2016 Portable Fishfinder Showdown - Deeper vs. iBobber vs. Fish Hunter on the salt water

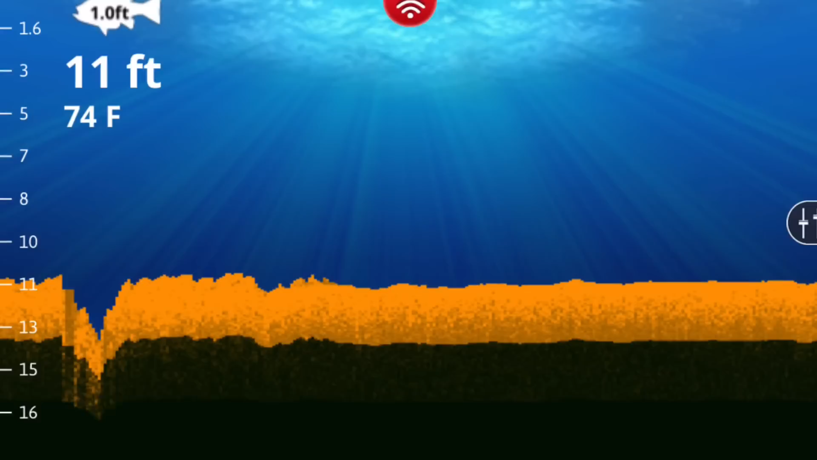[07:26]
On screen: depth 11 ft, water 74°F
it would reconnect but the software would not um recognize that it was reconnected so let's just say it was it
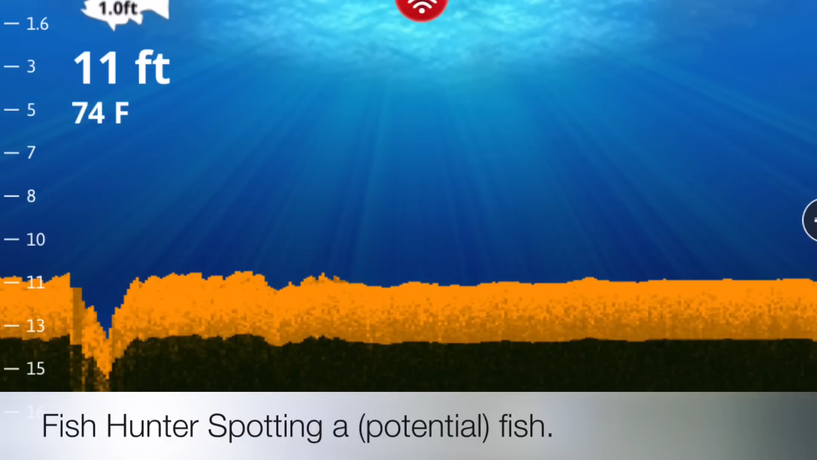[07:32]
On screen: depth 11 ft, water 74°F
was kind of bad um fish finder uh
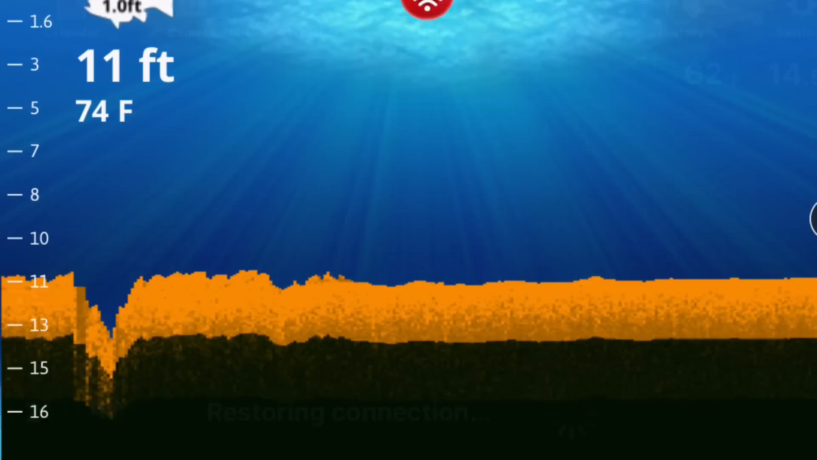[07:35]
On screen: depth 11 ft, water 74°F
connectivity is never going to be beautiful but what happened was once you got waves or water or
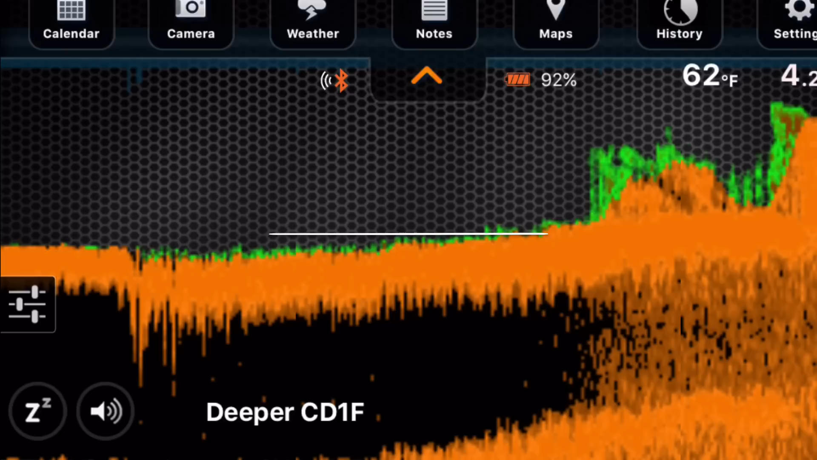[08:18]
On screen: water 62°F
gave the least amount of headaches um it did not have the most fascinating viewfinder it did not have the best graph
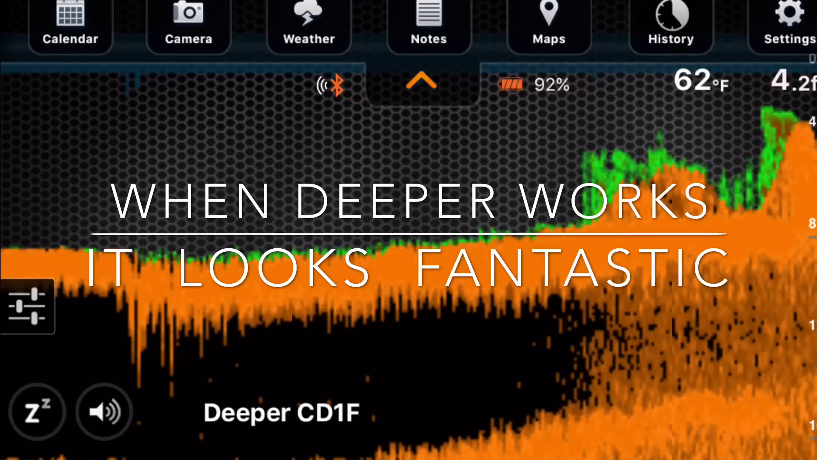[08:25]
On screen: water 62°F
data it did not do the best in terms of finding weeds however simplicity on the water is everything
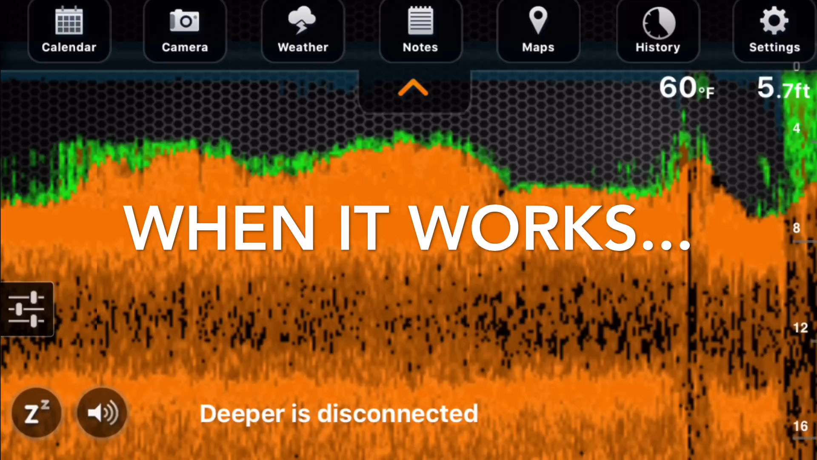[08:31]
On screen: depth 5.7 ft, water 60°F
so um as of this point i'm going to choose that i'm going to take these out for another day
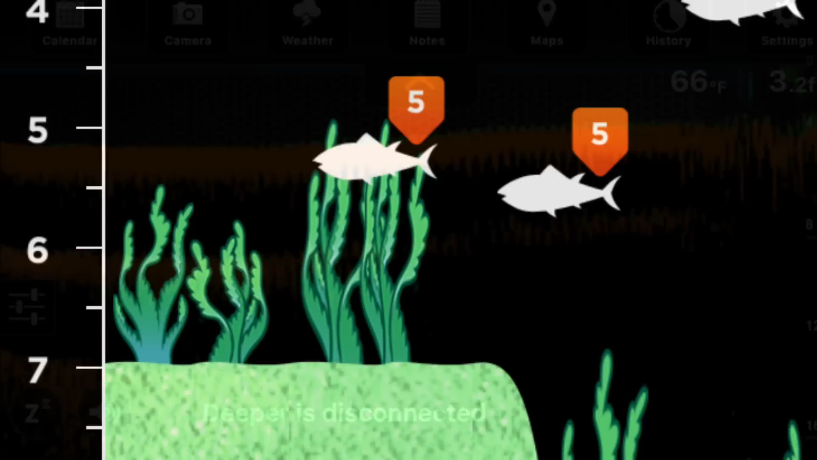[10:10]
On screen: water 66°F
i don't believe they are um it marked plenty of fish and i would watch below the surface of the water and see nothing so a little bit skeptical about that and the fish hunters seem to not mark any
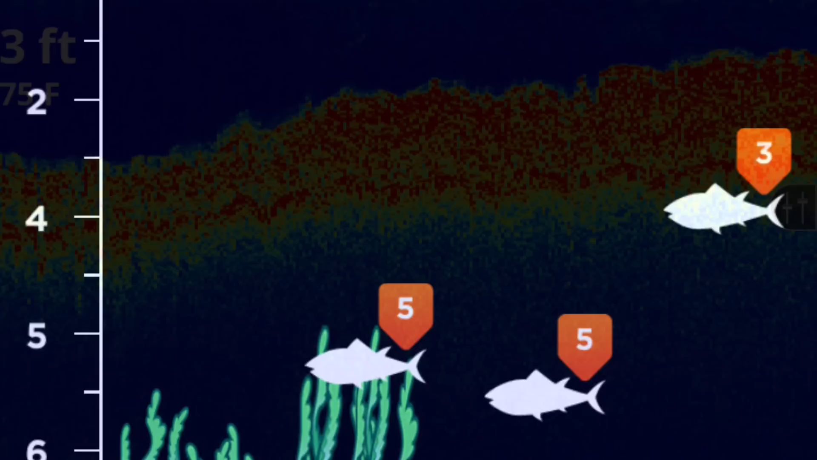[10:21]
fish today so perhaps there weren't any fish to mark you know you never know but that's an important piece of this
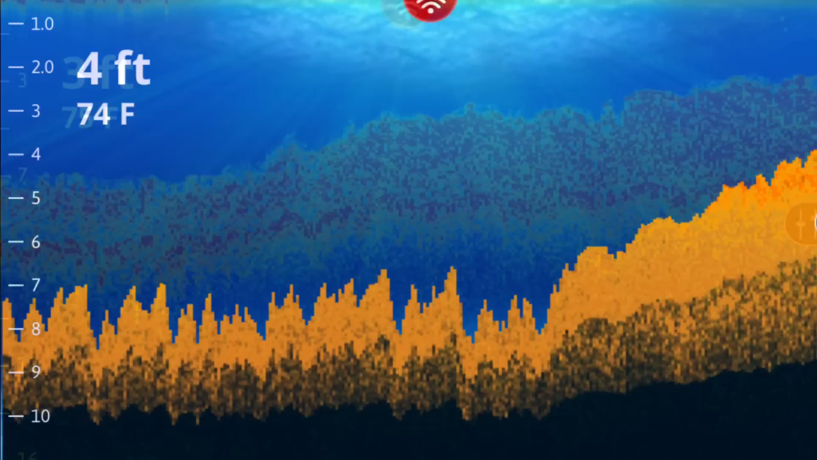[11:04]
On screen: depth 4 ft, water 74°F
and this is the fish hunters um retrieve from uh deep to shallow and then in fish view which is the simplified view um the same thing looks great this is the eye bobber's view
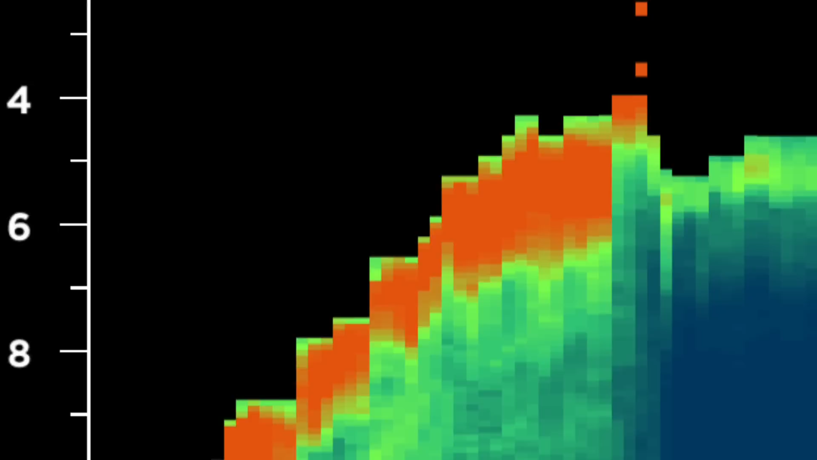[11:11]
um obviously not as sophisticated but it still gets the point across and on the uh secondary piece is the simplified view for the eye bobber um deep to shallow
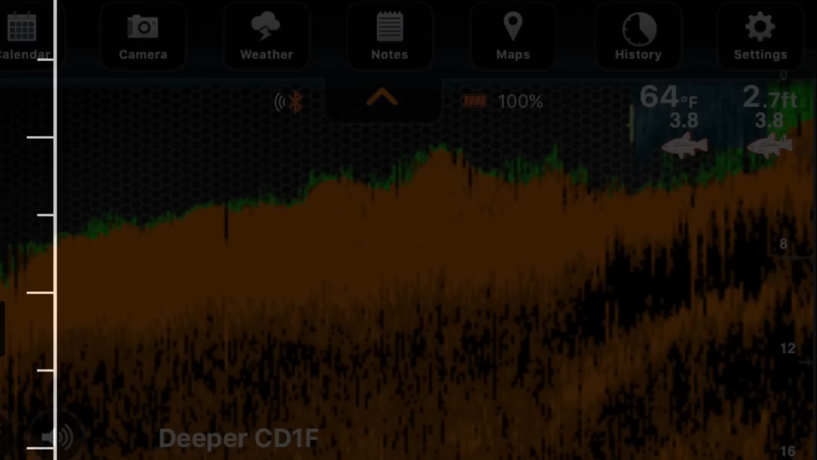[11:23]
On screen: depth 2.7 ft, water 64°F
and now we have the deeper i actually got it to work you can see this one's pretty funky because it really uh gets a lot of depth that gets the weeds
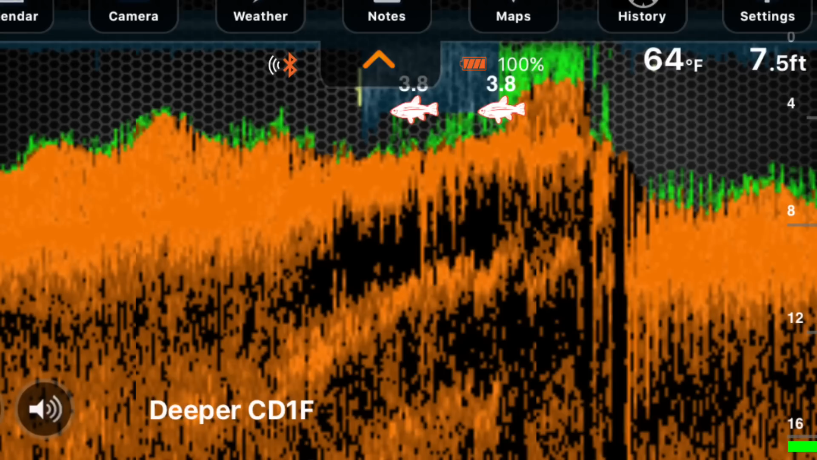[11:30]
On screen: depth 7.5 ft, water 64°F
in there um it spots a couple fish but i'm pretty sure that was swell as
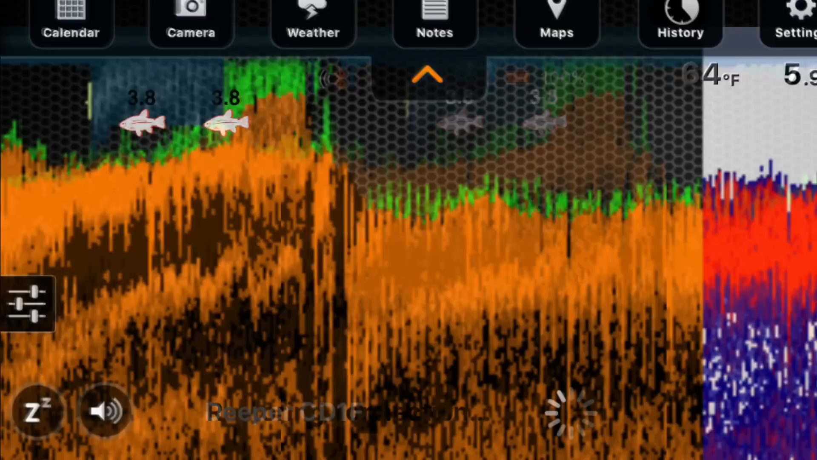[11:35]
it struck now what happened with the deeper
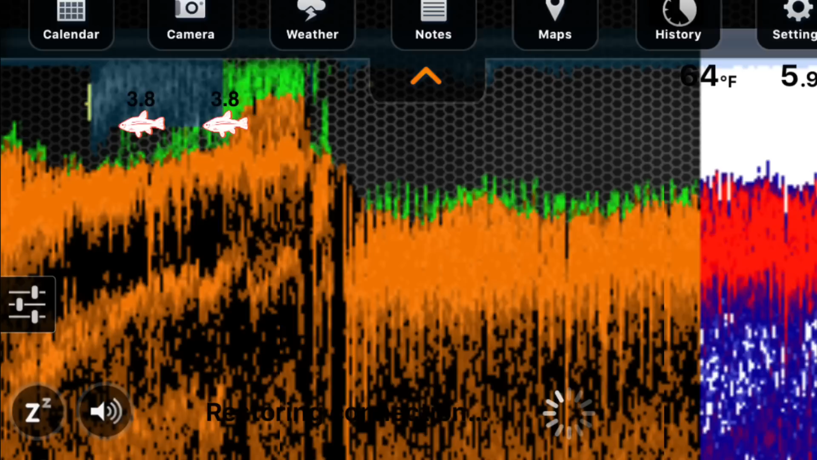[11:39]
is um as usual it began to disconnect right about when i needed it the most um and it just completely died and i couldn't get it back to life and then one thing i also noticed about the eye bobber
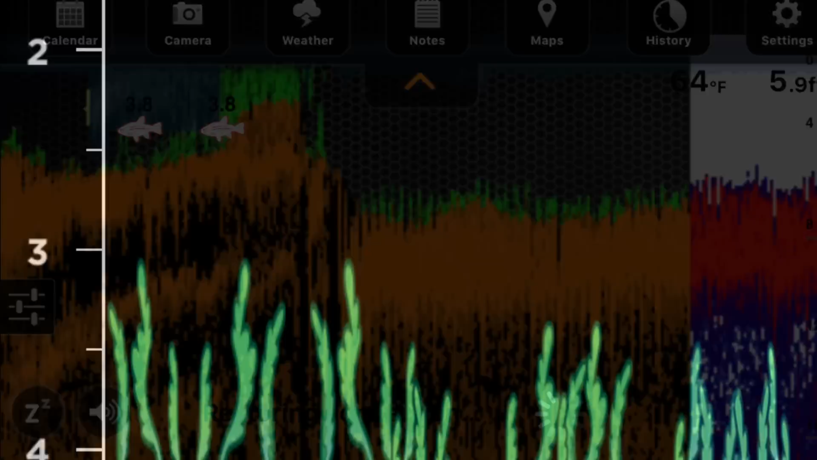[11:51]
On screen: water 64°F
is that when it is in shallow water it tends to spot fish